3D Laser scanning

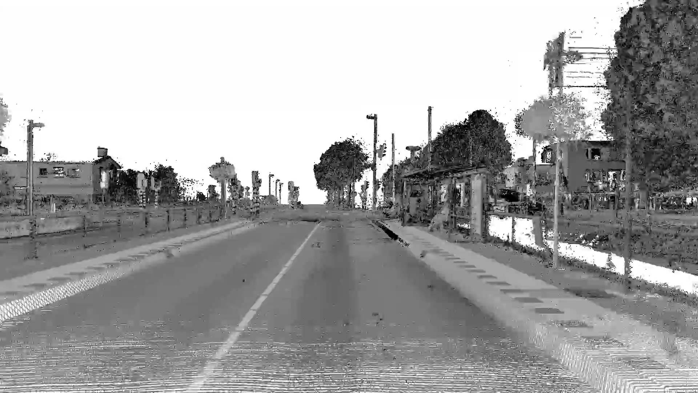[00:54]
That is how we create an extremely accurate point cloud of the existing situation without causing any traffic nuisance or the surroundings.